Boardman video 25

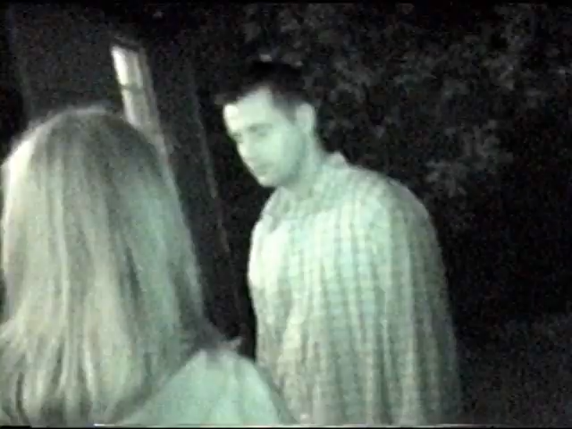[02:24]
Oh, there it is. On. Night shot. See how it's all green?
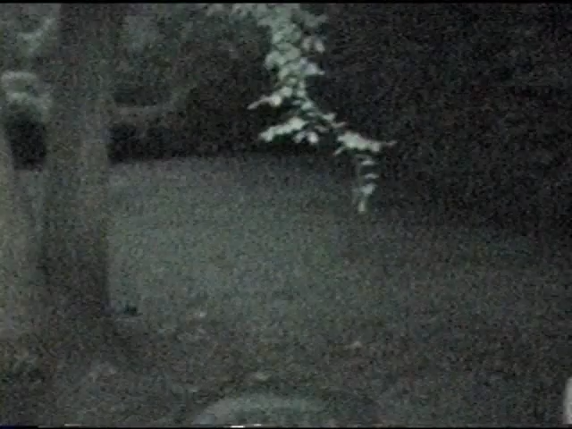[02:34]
Oh, I need to put some crosshairs on here. So there's too much light.
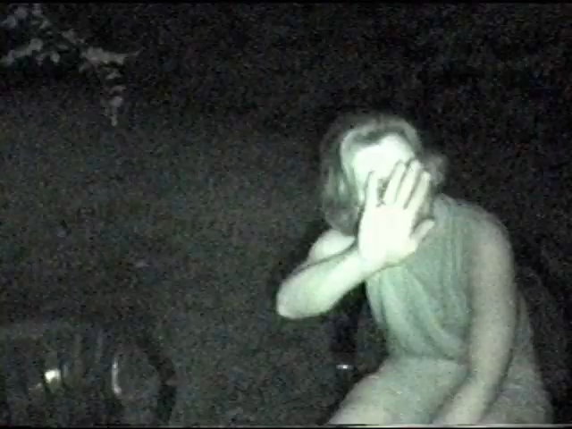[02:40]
Oh, the light's on. No, is it? Yeah. No, it's not. The red light? There's a lot of red lights on. There's three red lights. Look at her. She looks like she's deer in headlights.
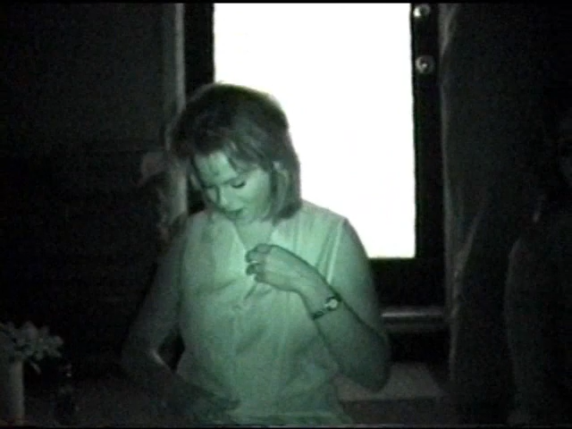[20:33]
Well, it takes all this light from surrounding areas, and it looks like I've got this spotlight. Darren, were you looking but you don't. One night. Something terrible. Gee, somewhere else, night. I don't know.
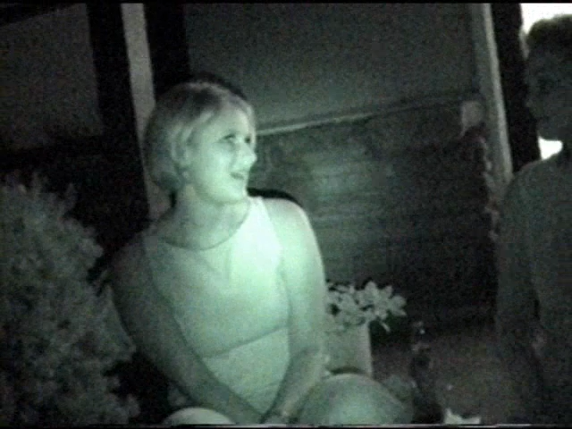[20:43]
But then it distorts, like if I put it right on Sheila's face, then I can't see anything. And I wonder if that's what the tape looks like, or what? Let's go to IHOP. We've kind of been struggling. Let's go to IHOP. That's good to have on tape.
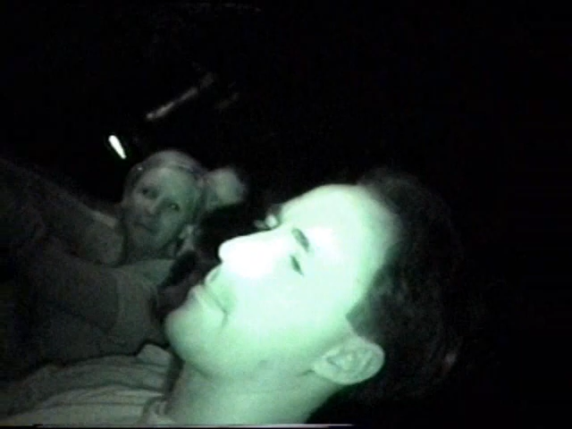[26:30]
Now, see, when this night shot comes on, you're all green, and I can see this big... No, and I can green. See this...
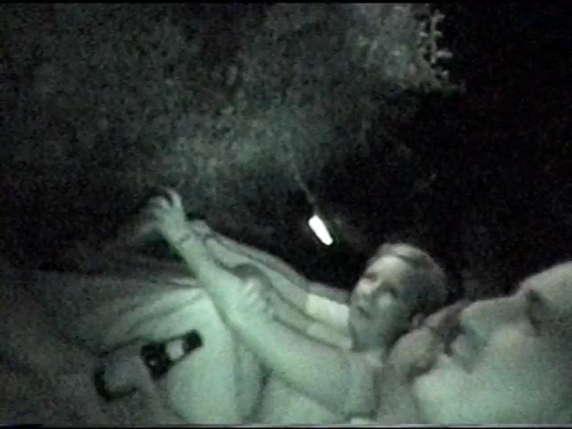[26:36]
I am. Well, there is... Well, there is no light, it's I guess. Blood. Obviously, I can see... I'm actually an amphibian. You well, check it out. Here.
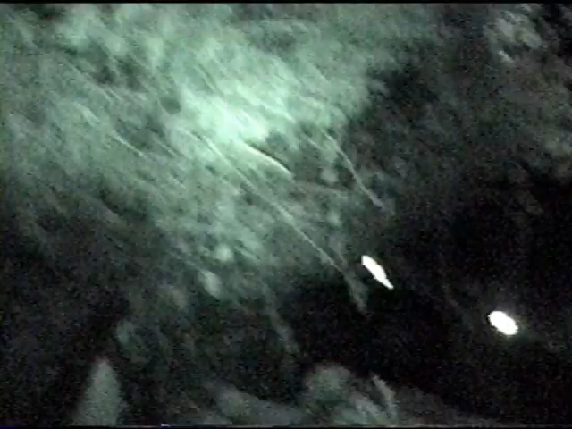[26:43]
It. Take the camera. Yo, baby, and, like, yo. Put it on someone's face, and you'll see there's a big here, glare, let me right? See yours, like big mountain boy. I want to be a mountain boy.
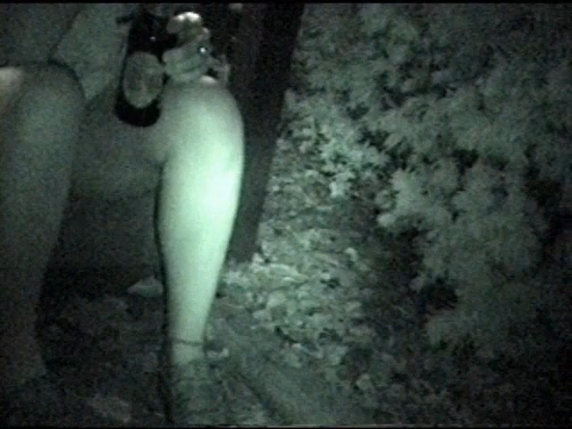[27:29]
So there's never calm moment when you're around. No. Well, isn't? I mean, look at that. There's like a big.
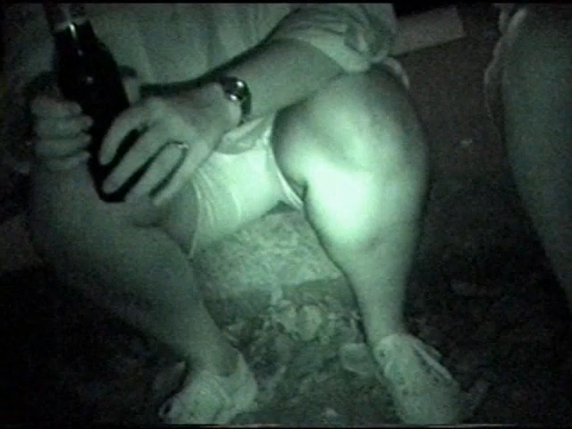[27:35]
No, I saw your big like green blob. Like I've got the light on. Big green blob.
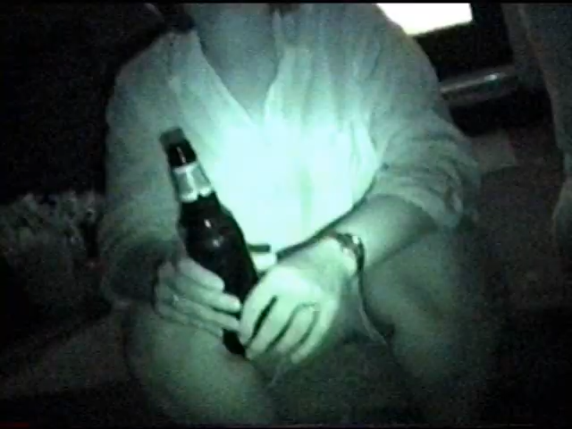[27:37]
Right on her, and I can't see her face.
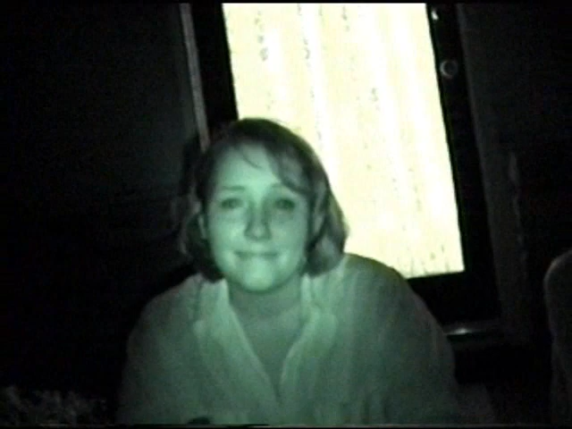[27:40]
You were a green blot. I can see her face. Green blot. Well, I can see her face. I think it's because you're closing up. Well, I'll tell you what. Go home, turn on the lights off. When she was sitting over here, I couldn't see her face at all. Play with it. Is that when the light was on? Oh, that's great. Yeah, and see, it's reflecting off his face real bad. I can't see anything. The light's not on. How rude am I? I know. I don't know.